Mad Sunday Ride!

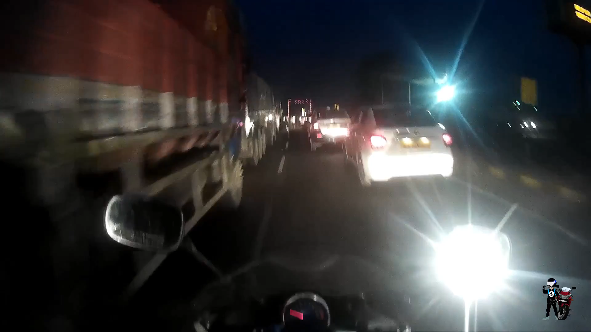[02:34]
After this bridge, there won't be traffic. Most of it won't happen. Because the traffic is the bridge.
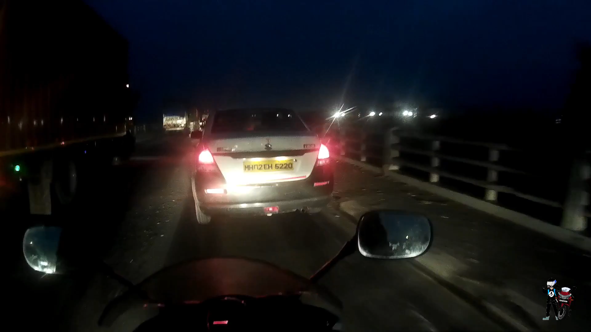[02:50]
The bridge has been passed. God knows.
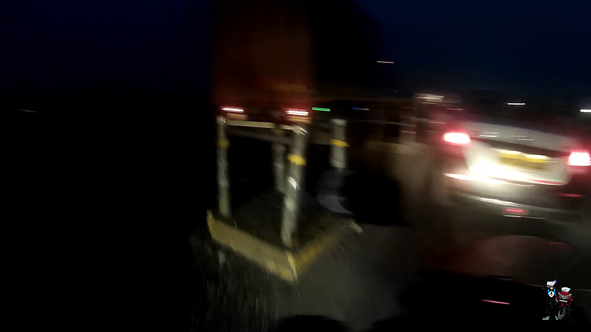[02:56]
Just after this bridge, there won't be traffic.